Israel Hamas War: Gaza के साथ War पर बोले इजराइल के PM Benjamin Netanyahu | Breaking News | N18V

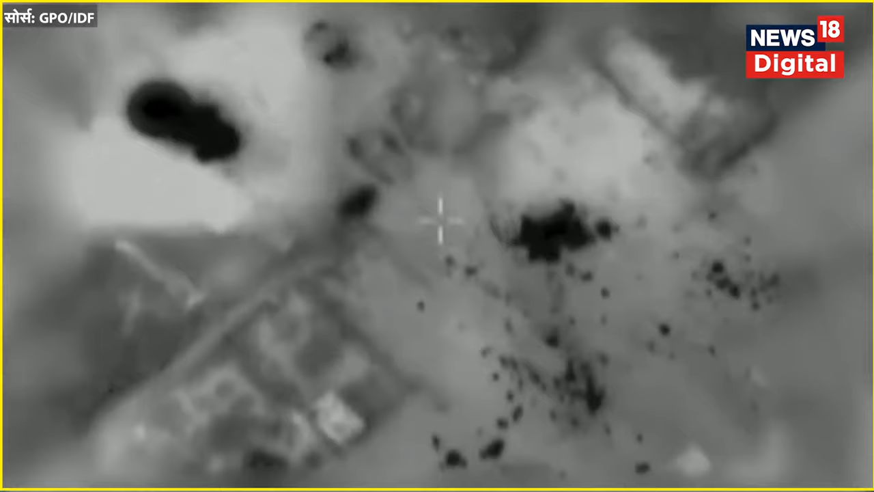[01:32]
כל הכוחות שלי בתוך הולכנים עבור. נכנס לביצוע. אני מבואה שתי דמויות חמוש. שתי דמויות מאחורי אחד מהמבנים נכנס לביצוע. שתיים, שלוש, שגר.
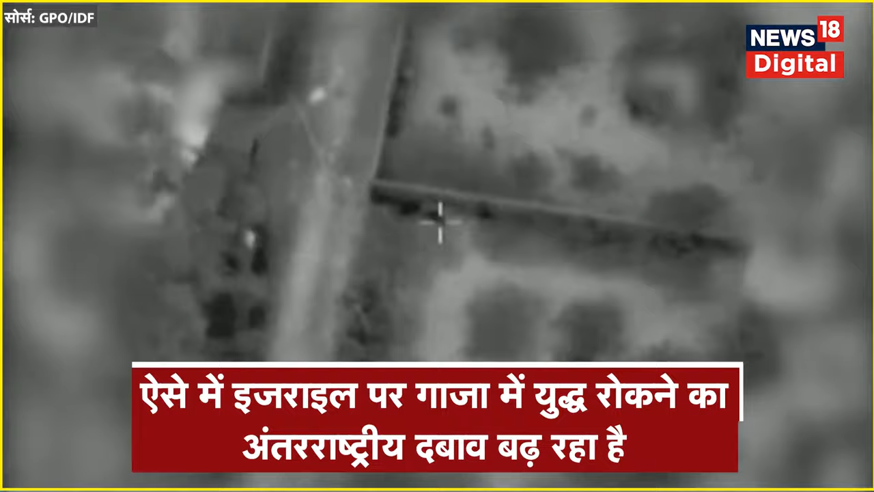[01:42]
הגיעה טובה. אנחנו השמדנו מטרה אחת שהייתה 20 מטר מהטנק מאחורי גדר.
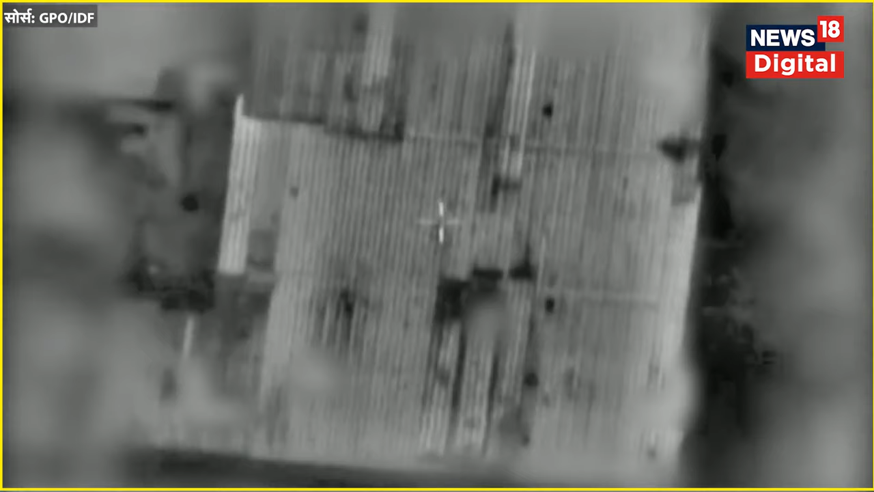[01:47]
יכול להיות שיש לנו תנועה, יש איזה תנועה מתחת לצרחה.